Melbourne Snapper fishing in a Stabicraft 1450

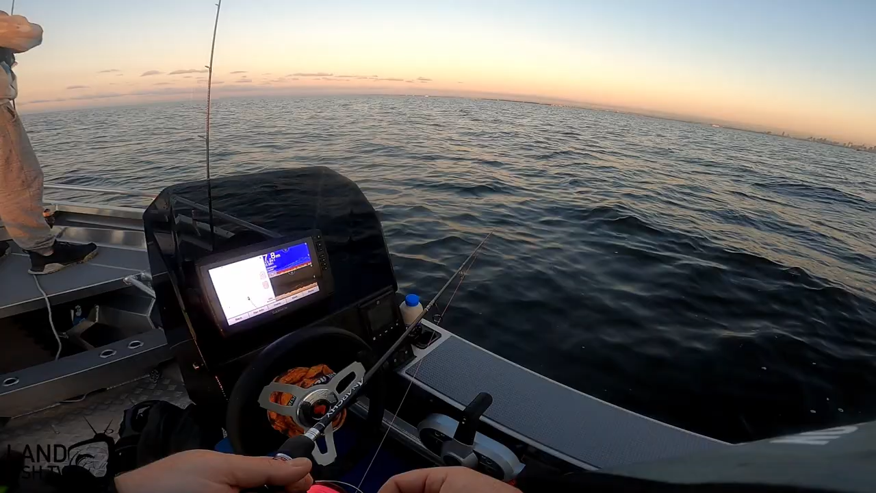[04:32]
The 4-inch. Yeah. Don't really care about the little pinkies. There's a bunch of them on the fish finder now. Yeah, I'm going to switch once we find some bigger ones. What low have you got on there? 4-inch. Oh. No, I just wanted 1/6. Oh, yeah. So I got 1/4 on the other one, then 1/6 on this one. So then I can swap between them. This rod is so light.